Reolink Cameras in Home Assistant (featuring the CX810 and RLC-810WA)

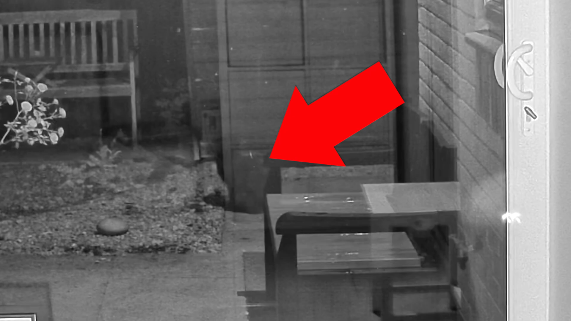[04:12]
That's impossible to see on the CX810 because it's pitch black. Right then you've seen the cameras I'm using and they're both pretty decent quality in daylight.